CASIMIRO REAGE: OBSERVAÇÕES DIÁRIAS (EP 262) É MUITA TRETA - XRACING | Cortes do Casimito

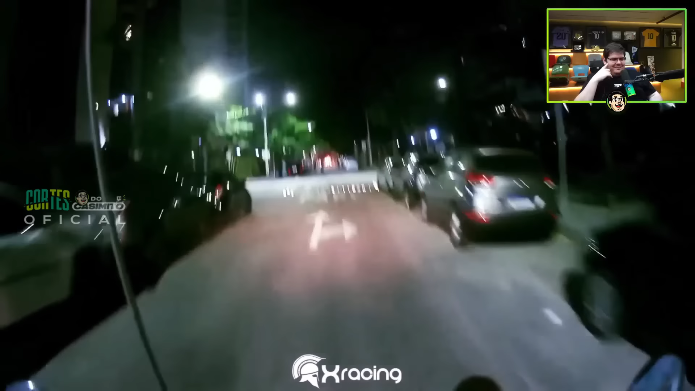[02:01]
Boa noite. Vixe, compadre, porra assim, mano. Caralho. Caralho, atropelou o cara.
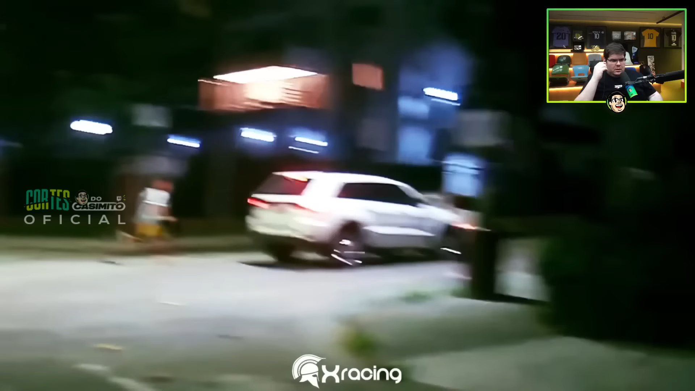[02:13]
Caralho, viado, ladrão.
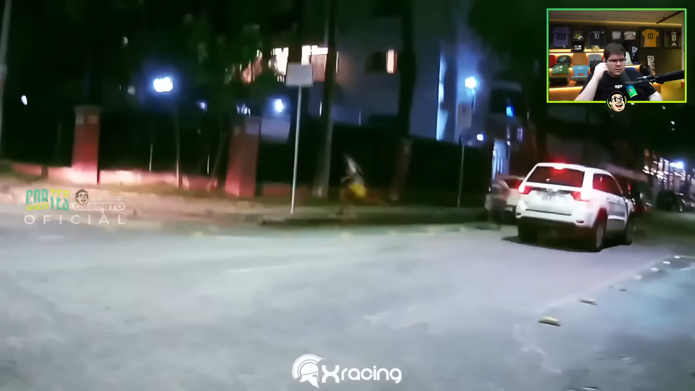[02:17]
Eita porra.
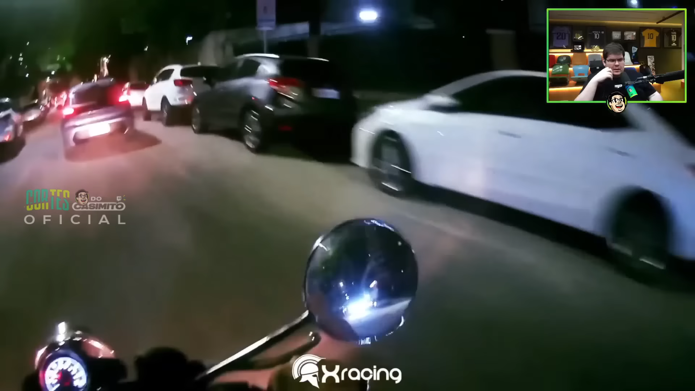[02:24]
Caralho, viado, ladrão. Cara, o cara puxou o facão ali. Olha, mano, a faca! Tá doido.
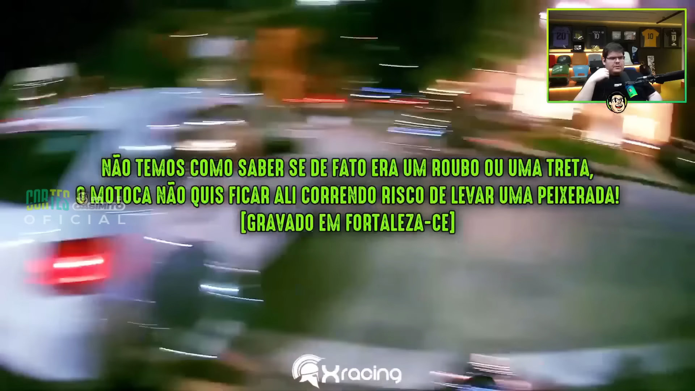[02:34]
Não temos como saber se de fato era um roubo ou uma treta. O motoca não quis ficar ali, correndo o risco de levar uma peixeirada. Gravado em Fortaleza, Ceará. Não. Mano, eu tô sem o que dizer aqui. Que loucura, moleque. Cara, fez certo. Que isso, mano? Que isso, juro por Deus, velho.
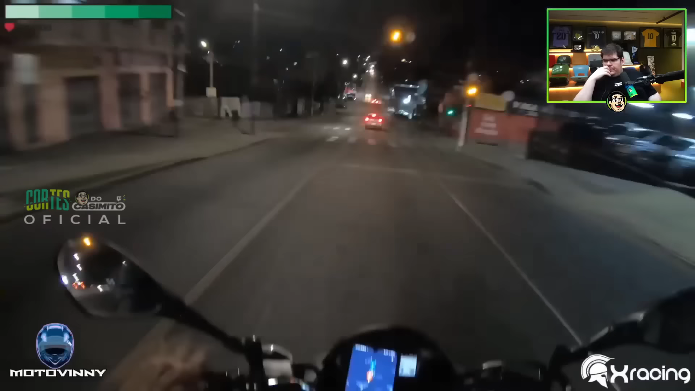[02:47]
Fez certo. Pela saúde dele, né? Obviamente que eu gostaria que ele visse a história até o final.
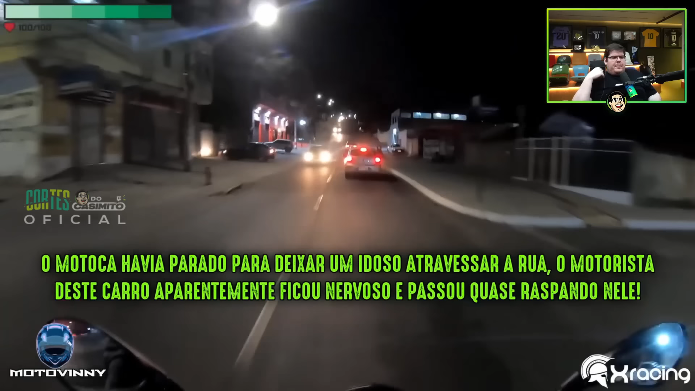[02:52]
O motoca havia parado para deixar um idoso atravessar a rua. O motorista desse carro aparentemente ficou nervoso e passou quase raspando nele.
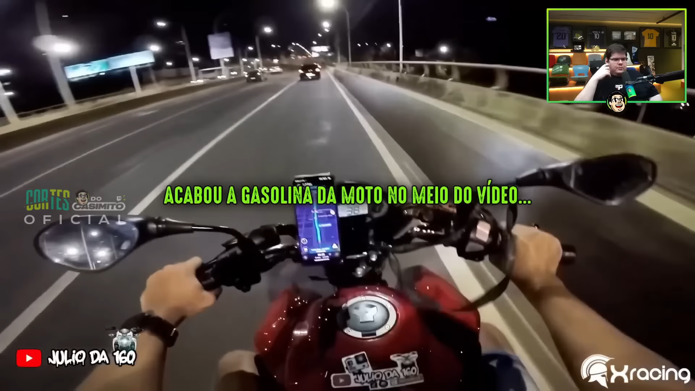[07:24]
Ih, caralho. Só vai ter o posto lá na frente da fim. Vai dar certo. Vai dar Eita, certo. Agora acabou a gasolina. Rodei tanto que esqueci de abastecer. Meu Deus do céu. Eita, meu Deus. Será que dá certo?